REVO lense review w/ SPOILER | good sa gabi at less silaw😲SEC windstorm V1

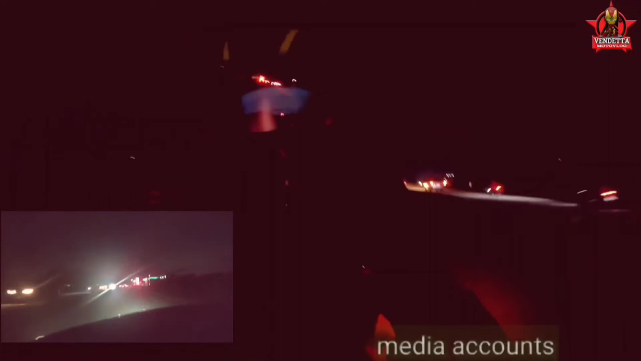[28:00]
So ayan guys, as you can see, nakasara yung ating visor. At madilim ang kalsada. So kitang-kita ko guys yung ano,
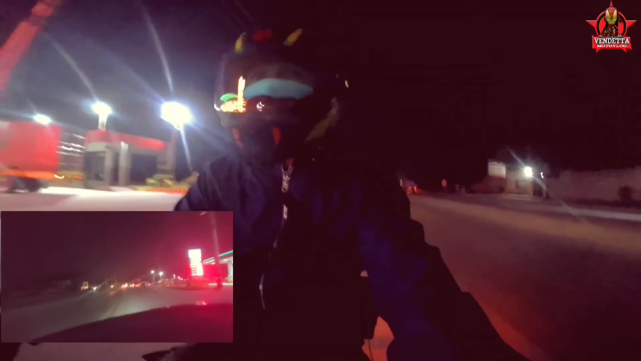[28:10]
mga nakakasalubong ko. Gaya nga ng sabi ko kanina guys, wala siyang pagbabago sa clear lens.
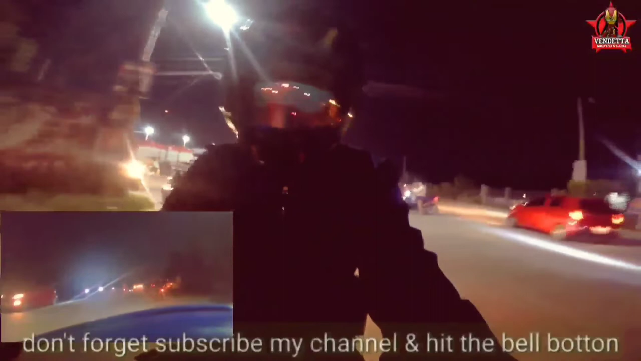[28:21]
At medyo nag-bluish lang siya ng kaunti. Kaunting-kaunti lang naman guys.